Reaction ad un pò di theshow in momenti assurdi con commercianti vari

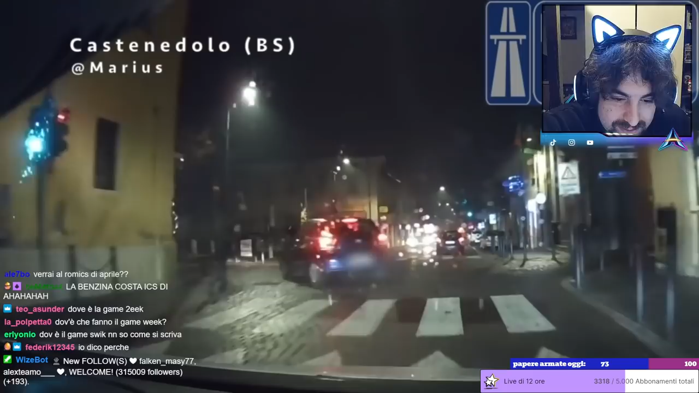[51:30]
Stupenda manovra, zio, bellissima. Magari se non vai contro mano. Quando è il Games Week? A novembre, credo.